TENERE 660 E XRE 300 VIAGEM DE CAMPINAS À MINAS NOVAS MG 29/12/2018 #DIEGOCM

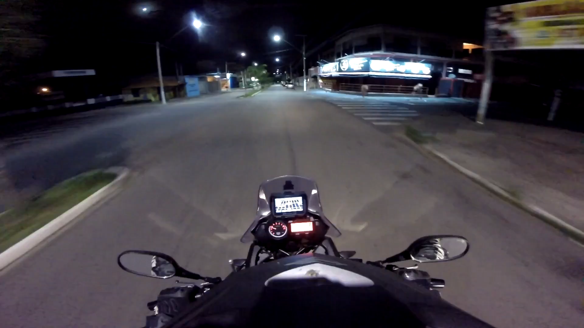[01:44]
Tá aí atualizada aí da distância certinha até Minas Novas, né? Vamos que vamos. Tá chovendo muito lá em Minas. Espero que a gente consiga chegar bem, que depois ainda tem. Ainda tem uma parte de terra ainda.
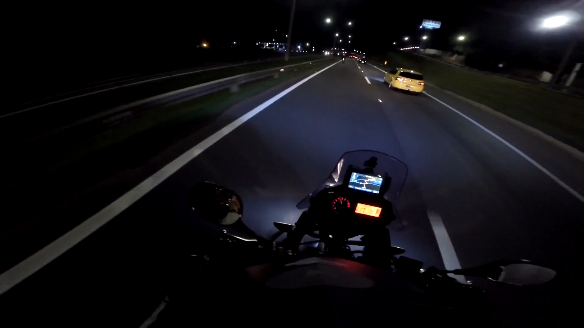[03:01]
Isso aí, galera! Vamos que vamos! Estamos na Fernão Dias já. Show de bola! Deus abençoando, viagem tão sucesso! Giovanni vai aqui, XRE, 1000 graus. Tocando forte mesmo, menino. E é isso aí, vamos que vamos. Agora até BH, nós vamos de Fernão Dias.
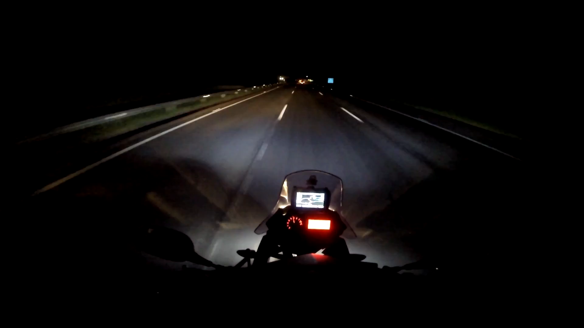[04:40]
Pneu da XRE cantou bonito, hein? Fernão Dias é da hora que ela tem esses piques aqui, ó. De pista iluminada. Muito top.